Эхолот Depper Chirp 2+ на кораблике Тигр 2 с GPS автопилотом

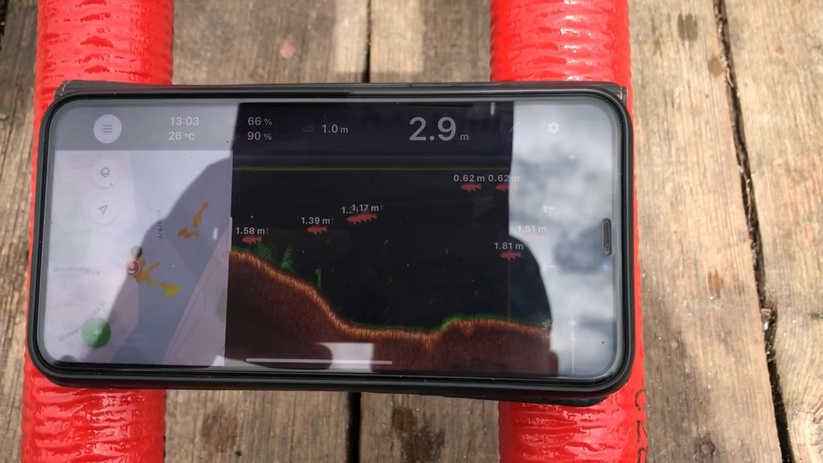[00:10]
On screen: depth 2.9 m, water 26°C
То есть вот у меня справа он показывает глубину 3 метра, рыбу, дно и слева рисует карту водоема.
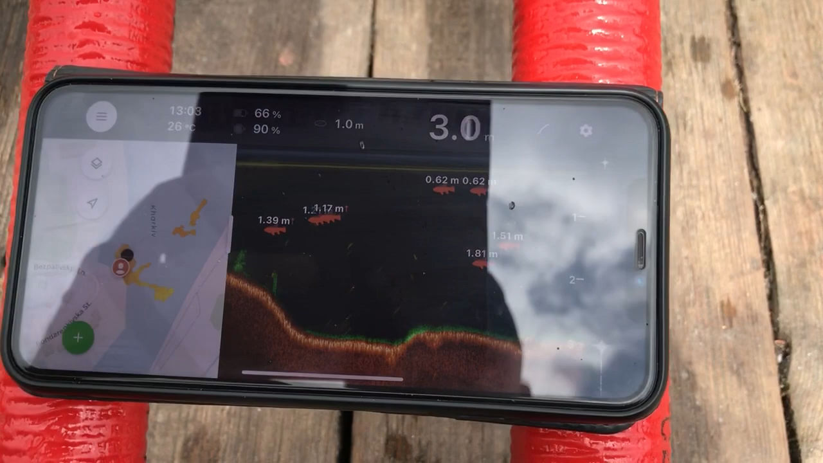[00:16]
On screen: water 26°C
То есть вот у меня кораблик плывет.
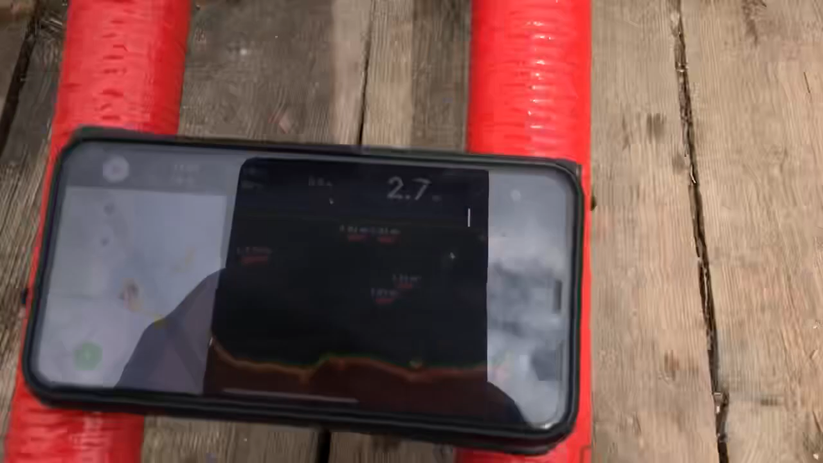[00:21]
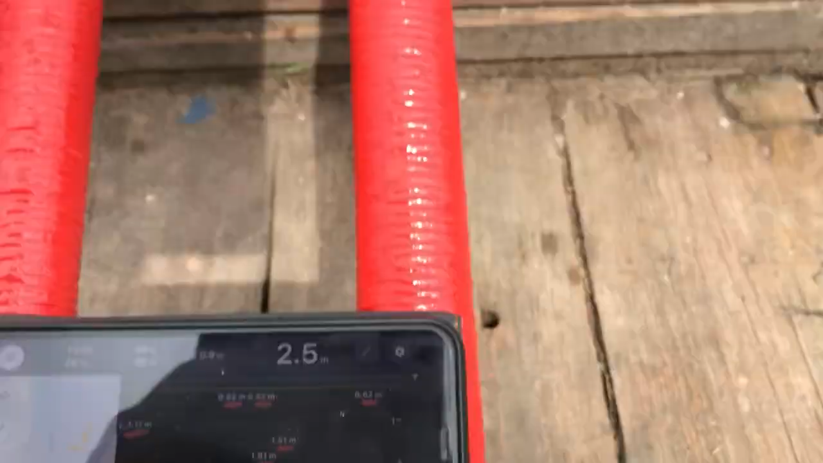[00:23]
И вот сейчас допустим поплывем ближе к берегу, к Сижи. И сейчас на Сижи нахожусь.
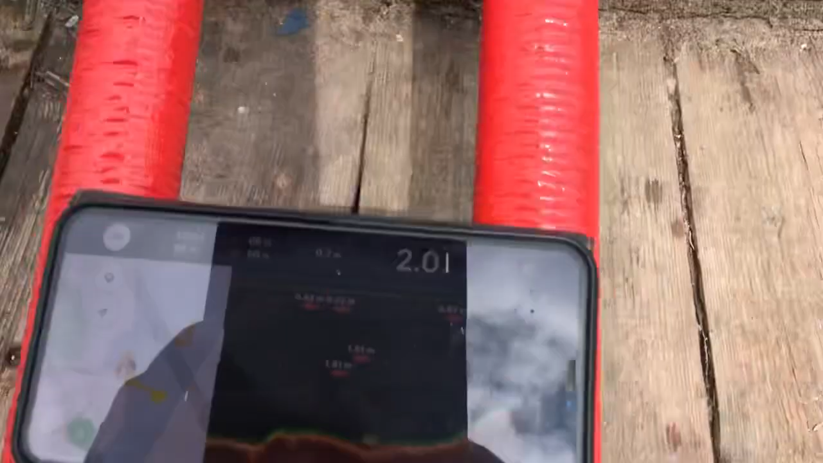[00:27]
То есть видите пошло уменьшение глубины,
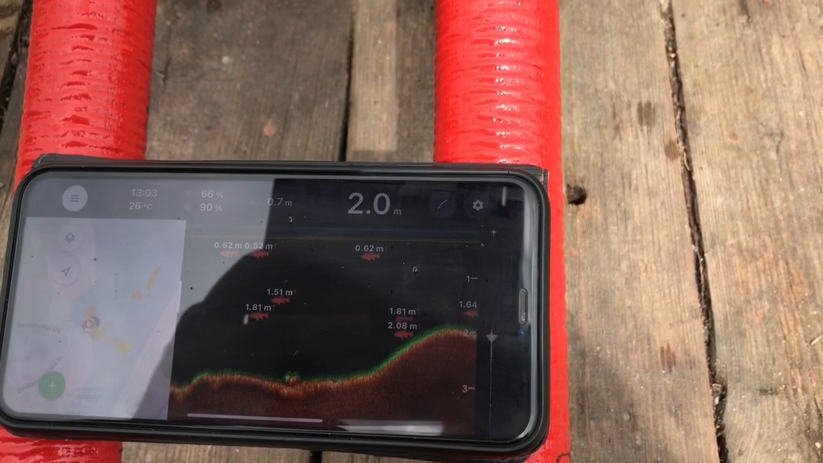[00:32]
On screen: depth 2.0 m
здесь 2 метра, вот так оно и есть. Показывает рыбку, глубину зарягания рыбы. Сейчас поплывем чуть дальше, там будет около 3 метров глубины.
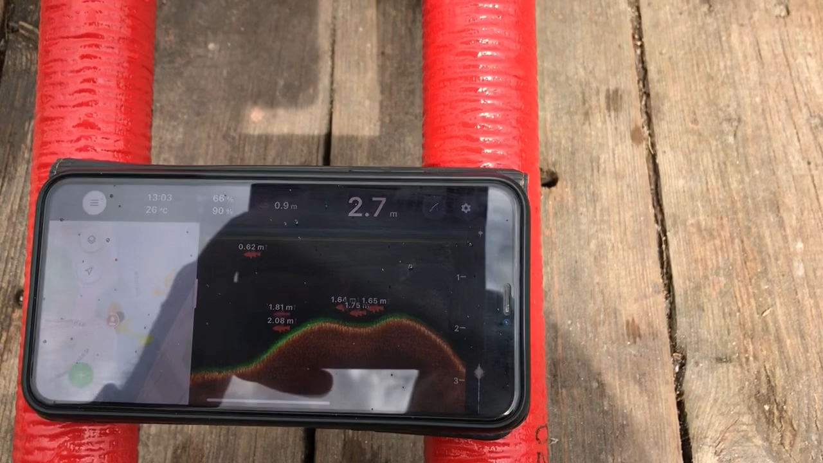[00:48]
On screen: depth 2.7 m
Вот видите идет увеличение глубины 3 метра, показывает какую-то рыбку нам.
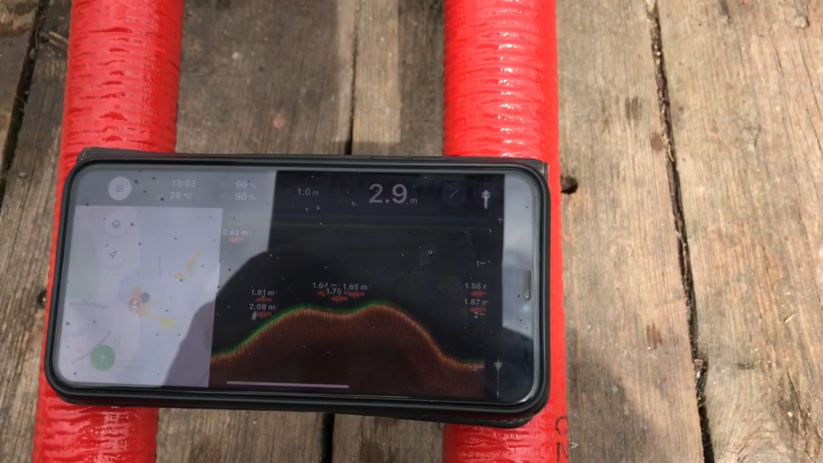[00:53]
On screen: depth 2.9 m
И размер рыбы также отображается. И на какой глубине рыба залегает.
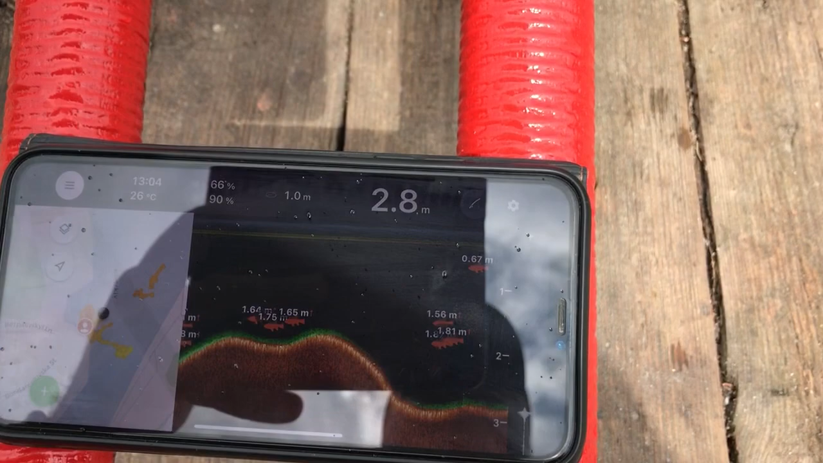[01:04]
On screen: depth 2.8 m
Вот, то есть как вы видите картинка эхолота классная, красиво.
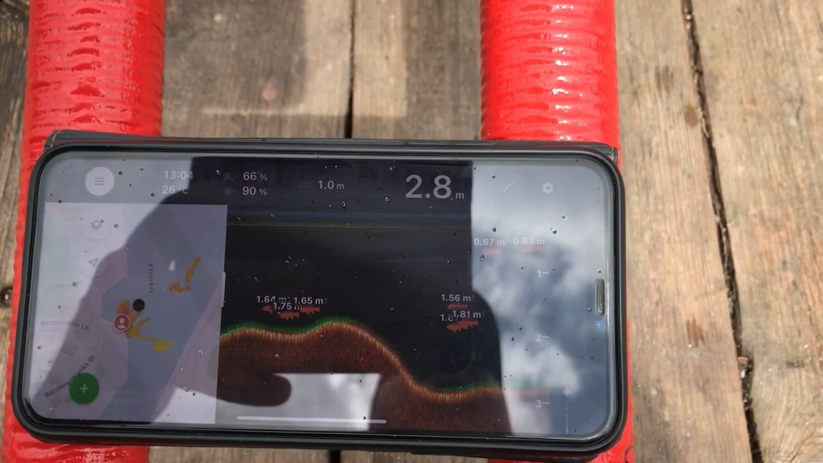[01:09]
On screen: depth 2.8 m
Скачайте приложение и вам все будет показывать. И с левой стороны у меня вот рисуют карту. Очень много функционала. Здесь можно запоминать точки на карте.